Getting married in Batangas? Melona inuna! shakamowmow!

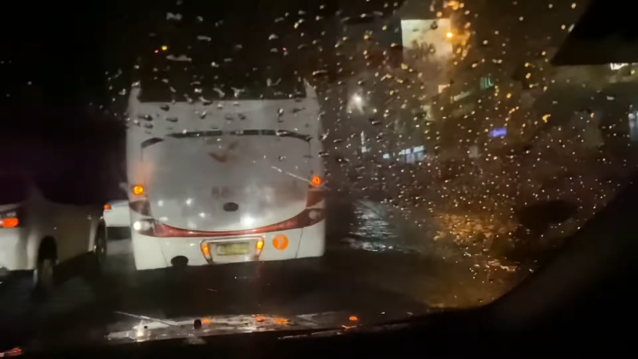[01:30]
Ayan, 7:48 PM ng Saturday. Ito, kalakas ang ulan. Oops, ano yun?
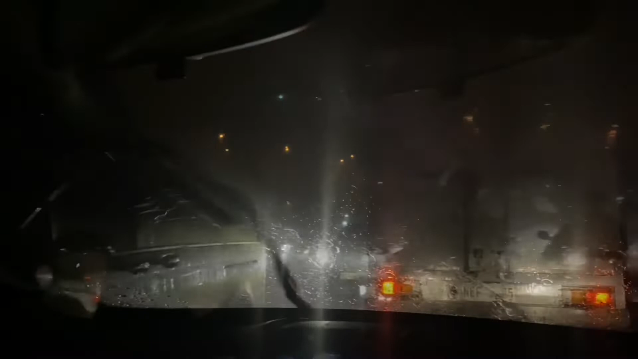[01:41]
Inabot ng ulan sa daan, mga lablab. Ayaw mag-ano. Ah, nag-ano siya. Bakit? What happened? Bakit, daddy?